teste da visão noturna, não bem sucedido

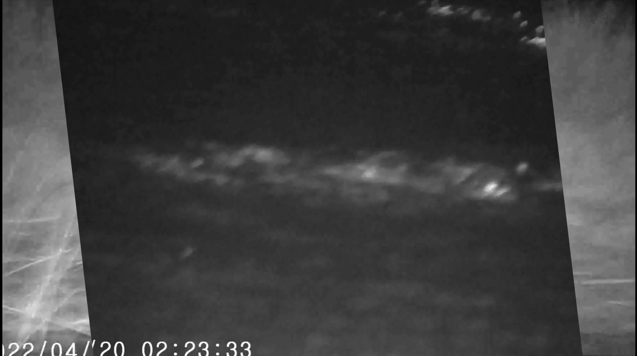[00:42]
Galera, a visão noturna para a água à noite é horrível Não é bom não
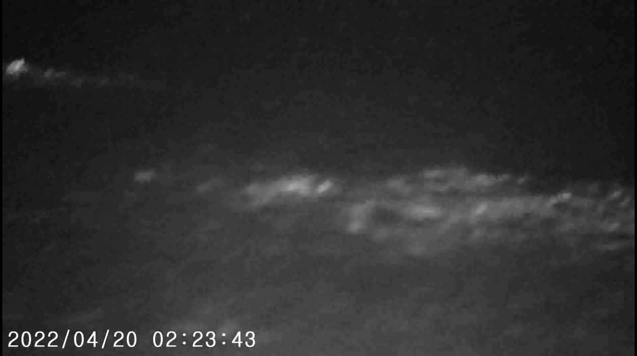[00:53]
Mas não é defeito da visão noturna não É o ambiente que não é adequado para ela Mas mesmo assim, se a gente tivesse vindo um animal As imagens teriam ficado bem Eu vou acompanhando aí até o final
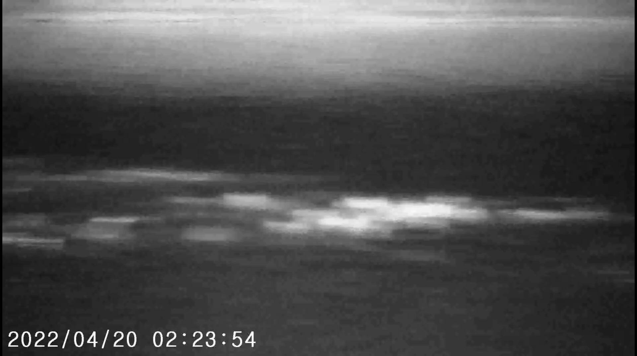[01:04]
Vem, já senti uma coisinha Sumiu os olhos
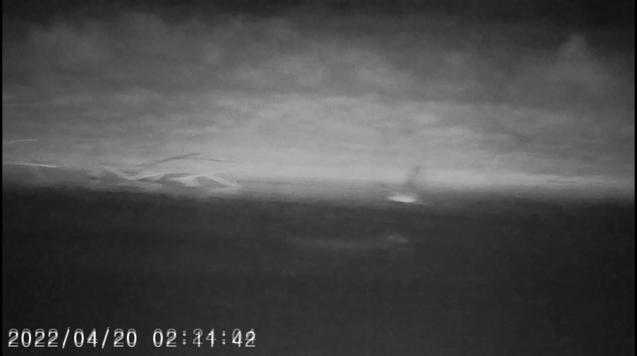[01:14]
Não sei o que é Opa, rirou e corriu, ó Ah, um teteu Não, tá lá ainda
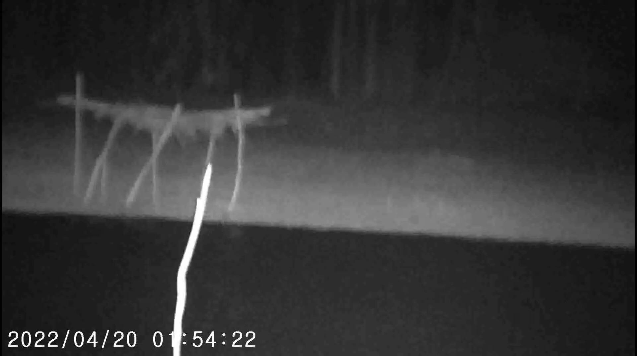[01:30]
Tá ali a capivara, ó Não, peraí, ó Uma raposa Peraí, matei um pau bem na frente, ó Ó, caiu fora, ó Se afastou, cara Saiu caminhando
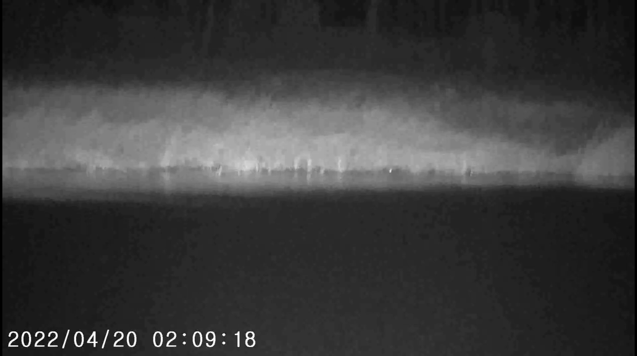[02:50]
Tá nadando na água E virou
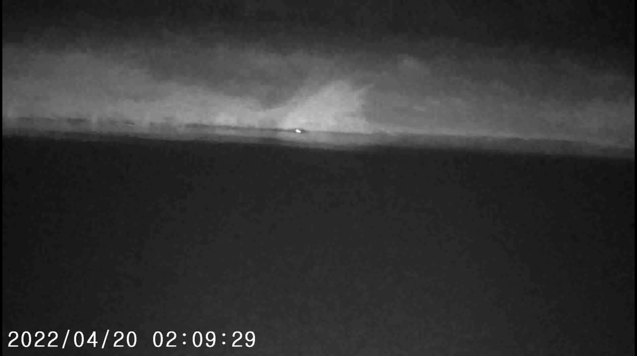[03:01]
Ei, Jacareão Galera, da próxima vez terei imagens melhores para vocês Pois não deu nem para focar a visão noturna Então valeu, fico com Deus, tchau É nóis, fui! Tchau